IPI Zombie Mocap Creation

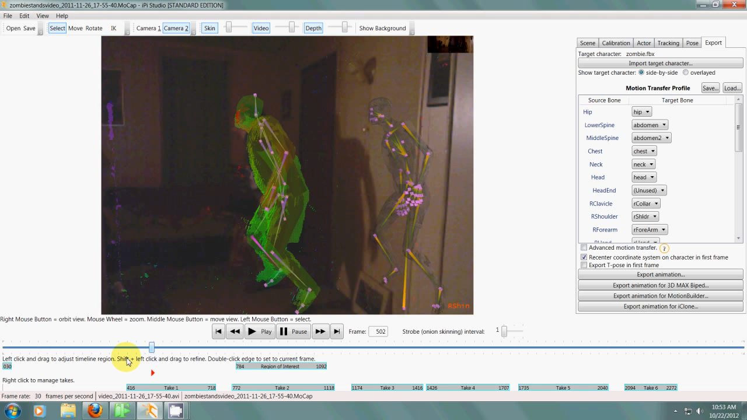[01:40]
So as you can see I've processed the whole video which the
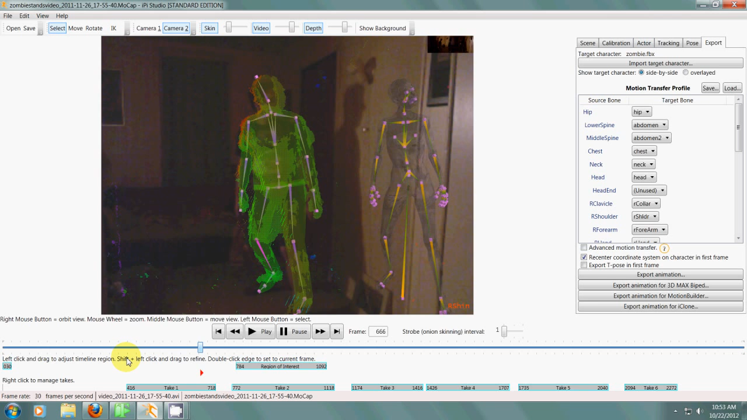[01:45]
program does somewhat well but you still will have to
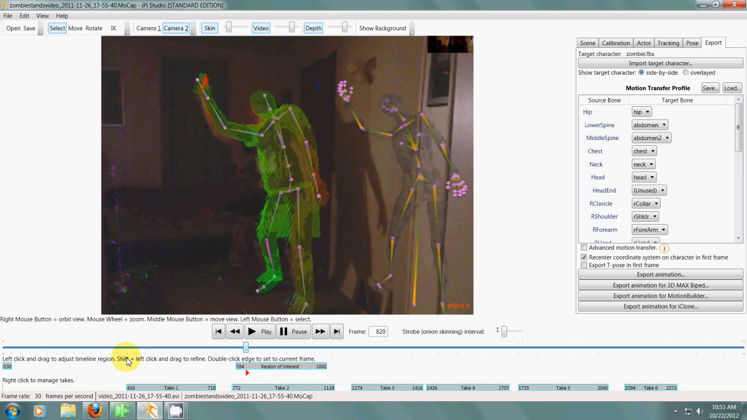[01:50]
go through and make sure things line up right.
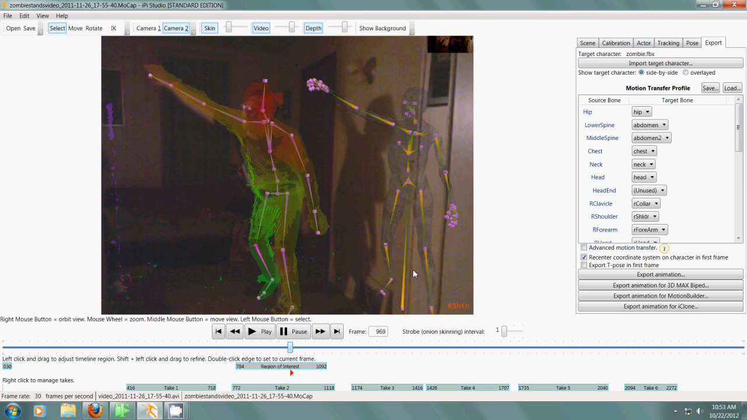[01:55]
And then if you look on the right side here there's
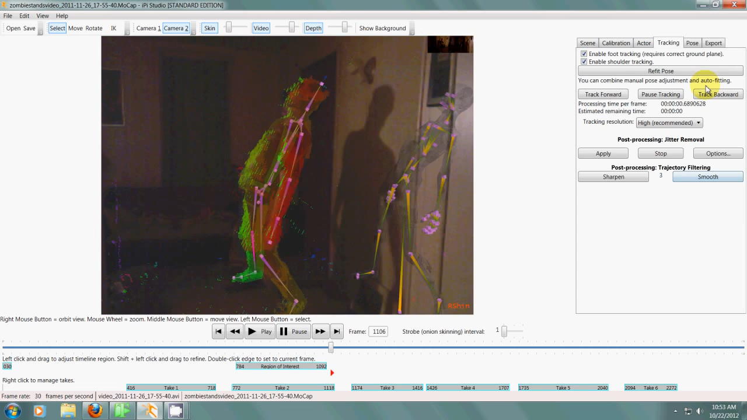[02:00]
all kinds of different tools you can use to adjust things or smooth things out.
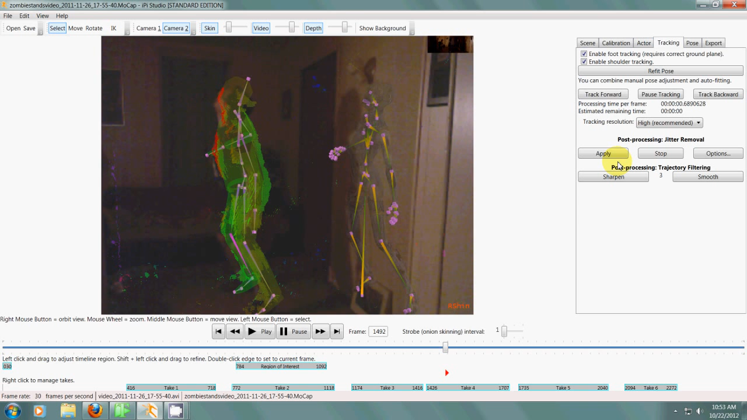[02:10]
As you can see some of them are more finished than others. And I don't always use all the different takes. They're just takes that I see that might look good for something.